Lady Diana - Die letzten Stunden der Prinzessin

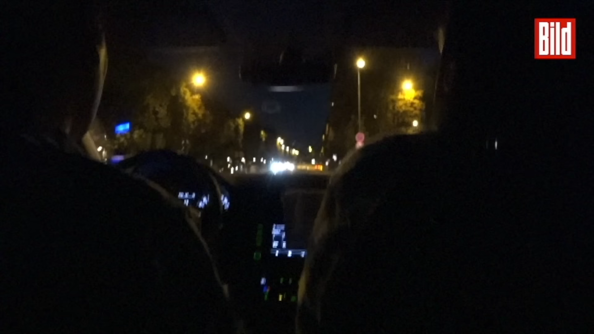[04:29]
Der Mercedes setzt sich in Bewegung viel zu schnell. Zunächst folgen ihnen nur wenige Paparazzi auf Motorrädern. Die meisten Fotografen warten vorn.
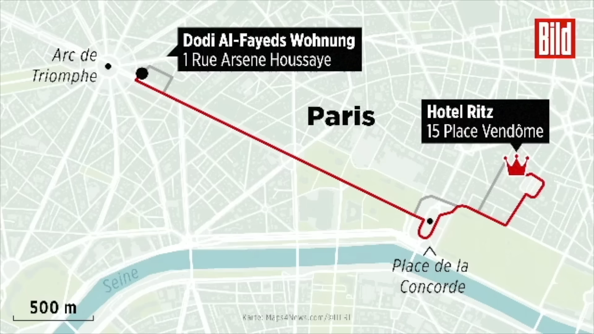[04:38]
Der Wagen fährt von der Rue Cambon an der Place de la Concorde vorbei, entlang der Seine in Richtung Norden.
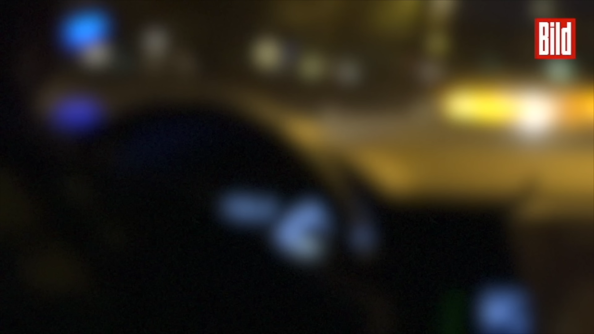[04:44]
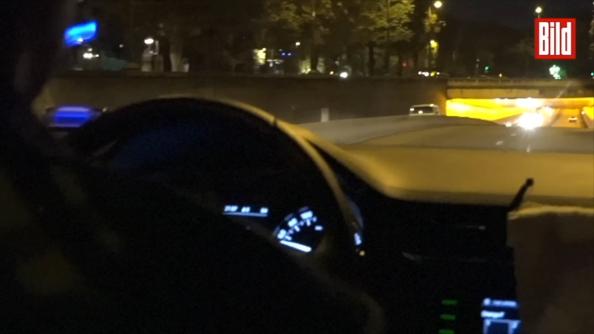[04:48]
Der Chauffeur fährt mit etwa 130 km pro Stunde in den Almartunnel hinein.